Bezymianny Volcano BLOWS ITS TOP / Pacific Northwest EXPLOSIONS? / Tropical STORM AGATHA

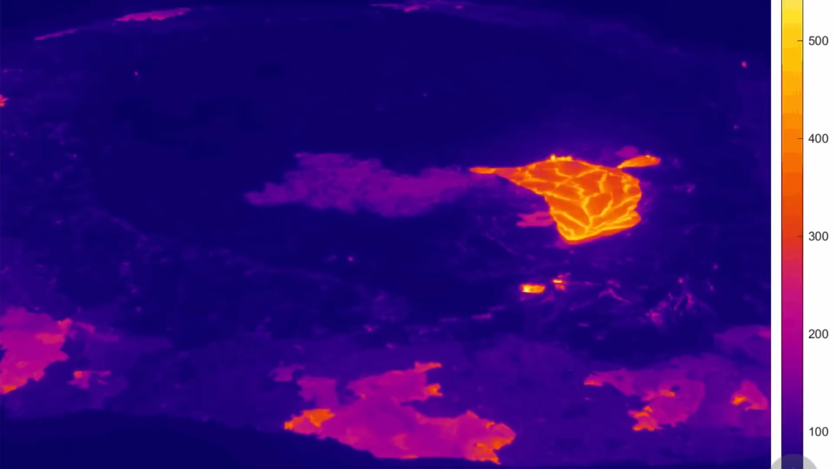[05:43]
As it is overflowing a bit, filling up its caldera.